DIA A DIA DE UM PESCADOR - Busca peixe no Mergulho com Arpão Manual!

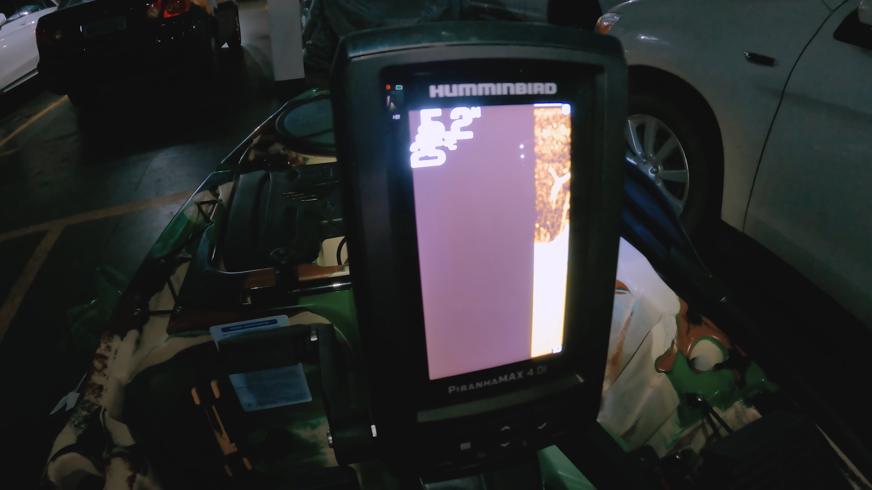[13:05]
Isso aí no caso, rapaziada, ele vai aparecer colorido, é colorido essa tela. E os peixes é mostrado aí, ó.
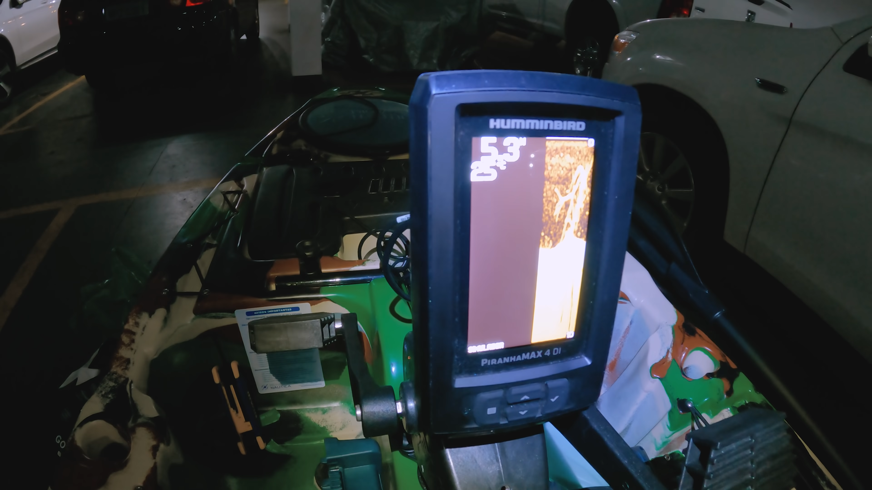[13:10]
Tudo livre. E os peixes vão aparecendo aqui, ó.